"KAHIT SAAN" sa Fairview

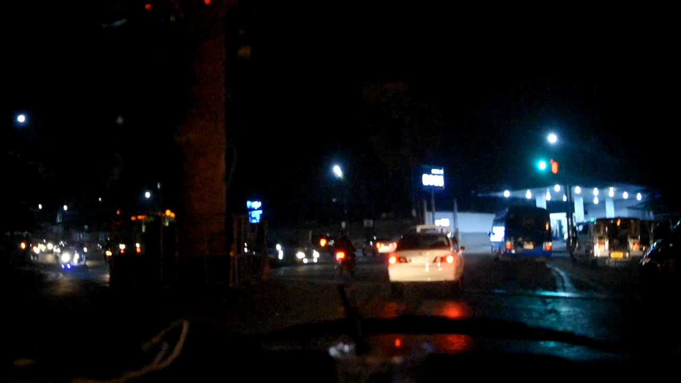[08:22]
Ito, dito po nagkaka-traffic-traffic. Dahil naipon po dito ang mga sasakyan.
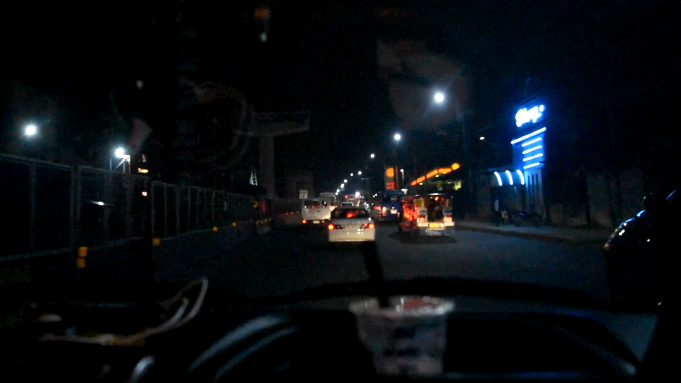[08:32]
At ito po, nai-witness po natin ngayon ng maliit na traffic. Sa umaga po, punong-puno dito.
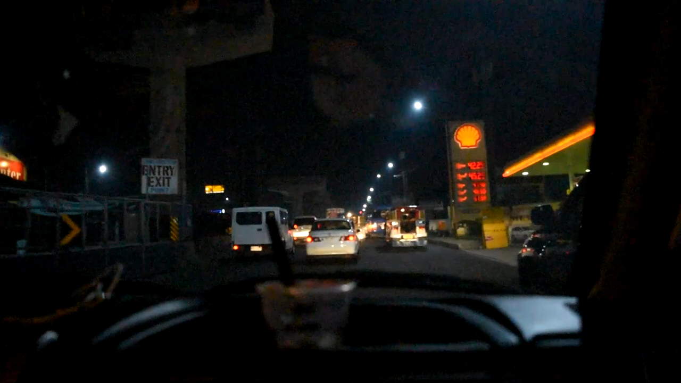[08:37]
Dito po nagsisimula ang traffic sa ating North Fairview.
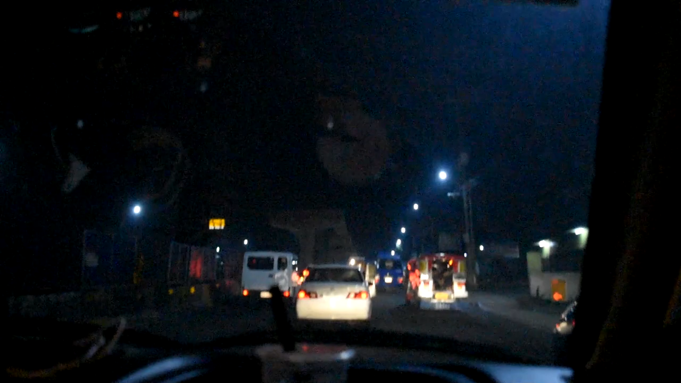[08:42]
Pag kayo'y nagising ng lagpas alas 5 o alas 5, traffic na po kayo.